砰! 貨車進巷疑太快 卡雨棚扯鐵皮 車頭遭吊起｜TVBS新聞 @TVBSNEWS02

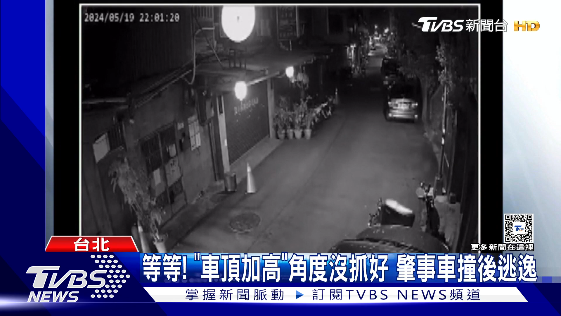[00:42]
慢慢开照理说撞到扯到就会停下来换个角度再看一次更清楚原本这雨棚上招牌灯还亮着货车进入巷子之后可能因为转弯角度没抓好才会卡住车上三人下车查看讨论之后见周遭没人随即在上车逃逸隔壁邻居